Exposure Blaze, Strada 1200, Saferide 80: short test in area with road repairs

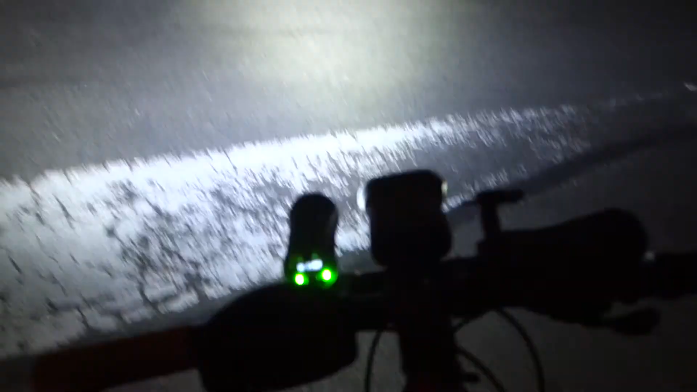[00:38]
Here the exposure strada and I wanted to show you here.
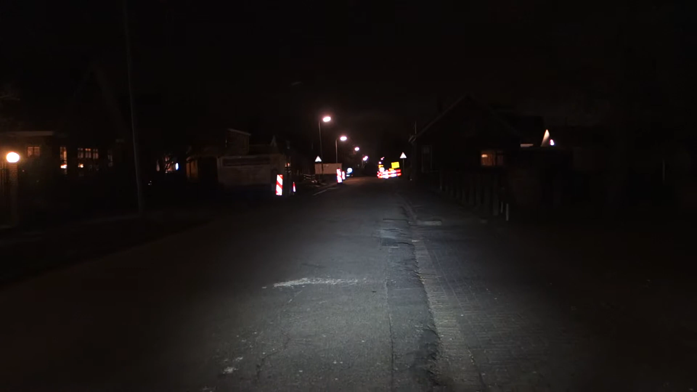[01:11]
So it has also reflection of course. You see the traffic signs but not as strongly as with the strada. This is much better. It also works a lot better in illuminating the road with about 270 lumens. And Philip said that 220 is in the main beam. And I presume they mean it goes onto the road and not the artifacts to the side etc.
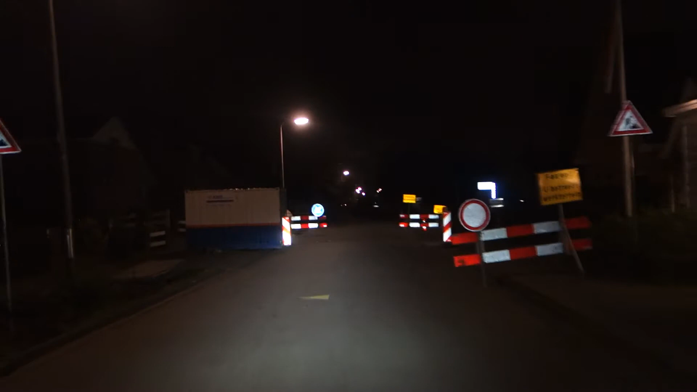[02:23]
What do you call these? Fence? Not a fence.